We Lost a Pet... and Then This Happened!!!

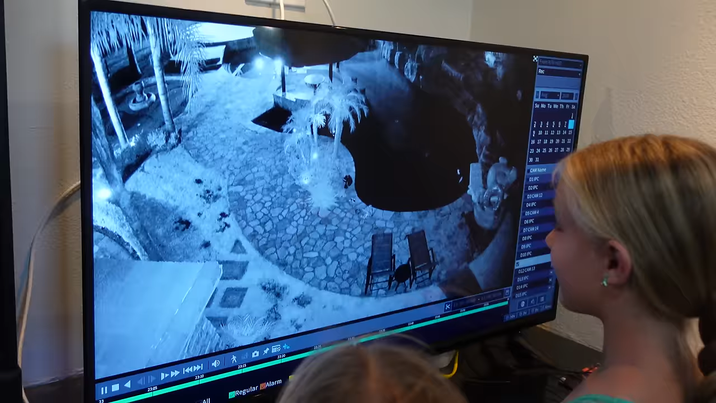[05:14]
No, that is a spider. Watch. It jumps on the screen and then it crawls away up there. And, like, in a couple seconds...
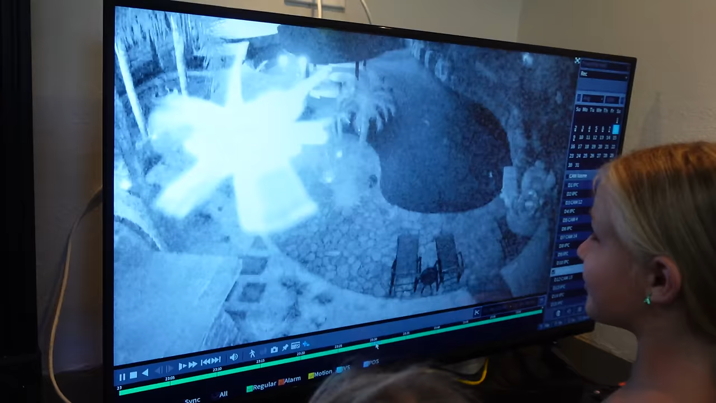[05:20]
I have been up here watching this stuff for, like, 20 minutes. I see tons of spiders, but that was kind of a cool shot where they came on here.
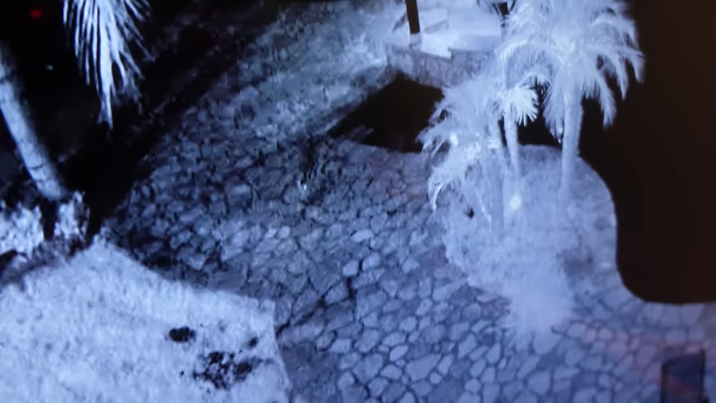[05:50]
This, if you cannot tell, is a raccoon.